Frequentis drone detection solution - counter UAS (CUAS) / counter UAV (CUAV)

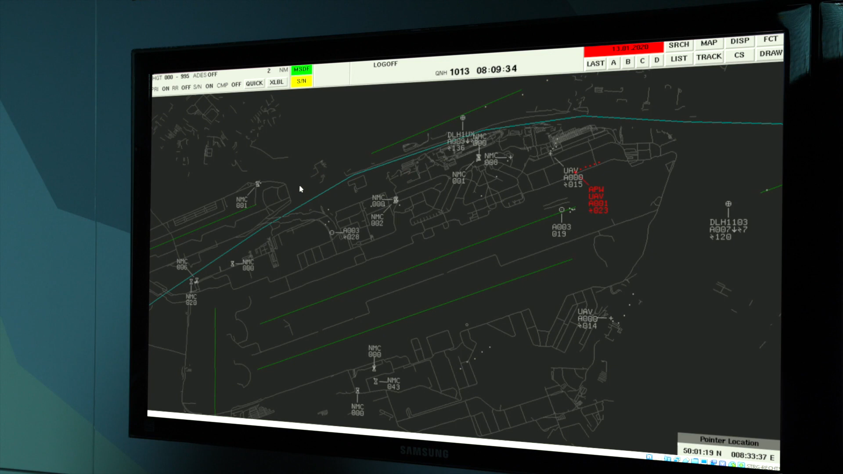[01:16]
And it connects to ATM systems to assess safety risks and trigger automatic safety warnings for air traffic management.